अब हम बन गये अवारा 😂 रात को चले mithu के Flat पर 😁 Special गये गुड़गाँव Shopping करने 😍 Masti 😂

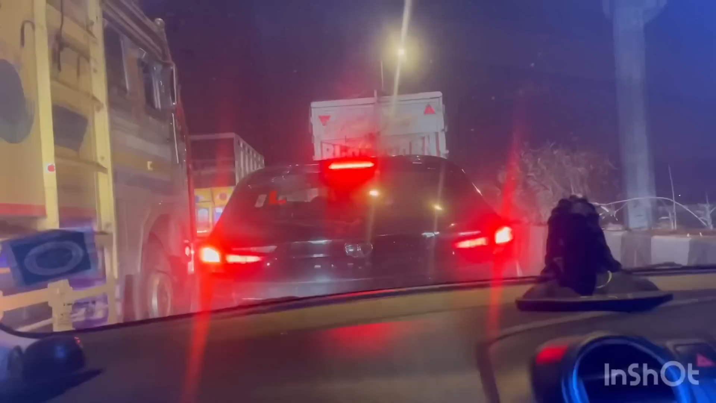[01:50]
तो गाइस ट्रैफिक हो रहा है भरपूर पुरा रोड जॉम लगा रहा है और उता टाइम कितना हो रहा है पौने एक
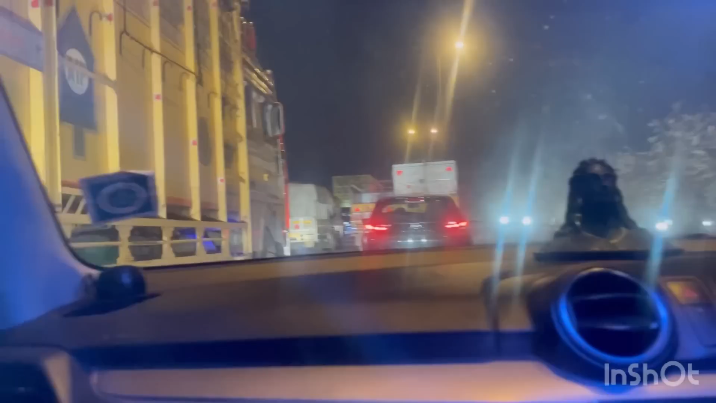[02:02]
खुरा भाई साब फिर भी रोड कती कचा कच बरा पड़ा